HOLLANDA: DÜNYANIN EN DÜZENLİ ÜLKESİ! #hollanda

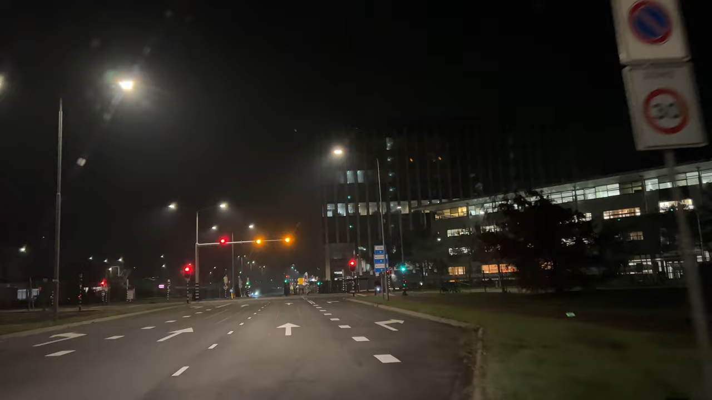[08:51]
Şimdi sensöre girdik tekrar. Şimdi buradan sağa gidelim. Ve yandı. Ama biz sağa gitmeyi sonradan tercih ettiğimiz için yeşil ışık kaldı burada. Şimdi bizim bütün düzenimizi bozacak o. Biraz arkada kalayım desem. Neyse ama hadi onun yeşile çevirmelerini kullanın. Bakın şu an giriyor. Bakın döndü yeşile. Böyle yeşil oldu. Çünkü etrafta kimse yok bu yola sağdan soldan çıkmak isteyen. Evet biz arada geçtik. Bizim için çevirsin işte.